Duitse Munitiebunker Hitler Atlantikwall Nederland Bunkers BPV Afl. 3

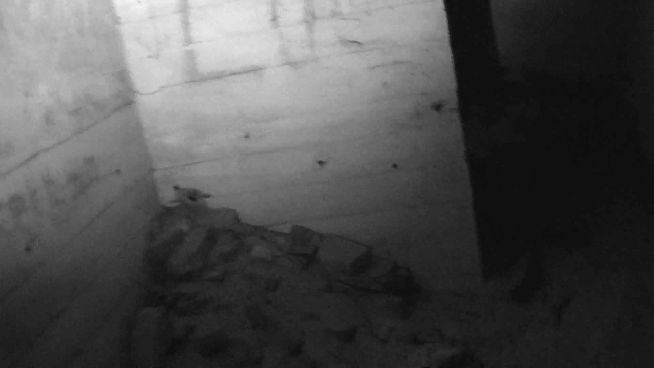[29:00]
wat dus uitkomt in die... luchtschacht. Hier kan je gewoon lopen hoor.